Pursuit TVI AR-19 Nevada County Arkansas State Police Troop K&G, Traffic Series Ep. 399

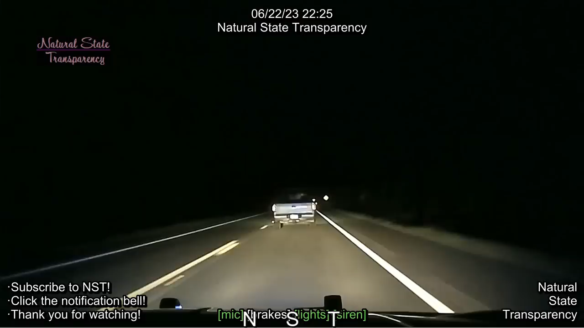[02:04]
0.19 springs, 1037. Okay, forward your location. The 19 South, we're in Nevada County line. Arkansas 267, X-ray Zebra Adam. 267 XDA, it's a silver Tahoe. The TVI, the K-21 is in pursuit. 10-4 County, we're 10-19.
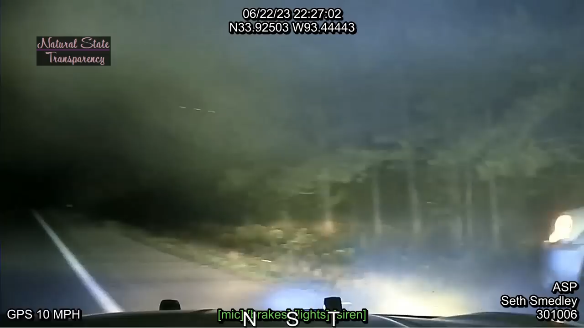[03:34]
Burn the fucking vehicle! He got out of it. He's still on southbound.